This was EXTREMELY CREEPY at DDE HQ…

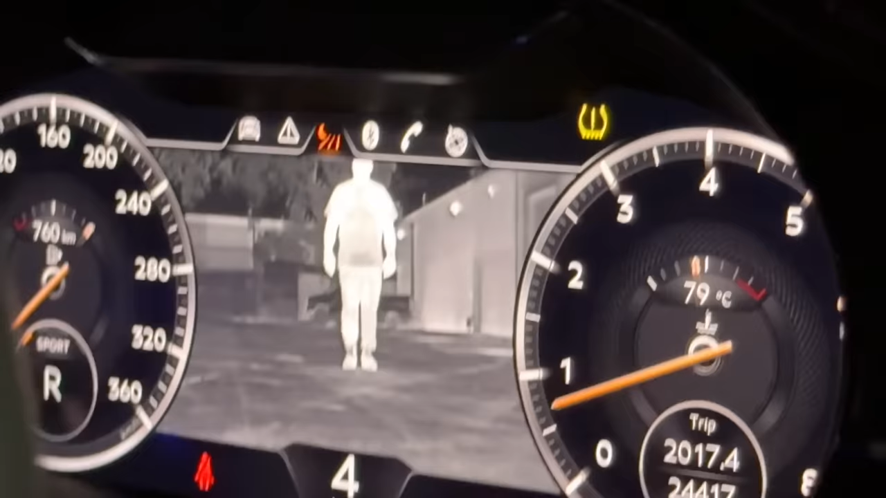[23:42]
Oh, there you go. Yeah, and when you're driving, it'll say warning, pedestrian. Look at him.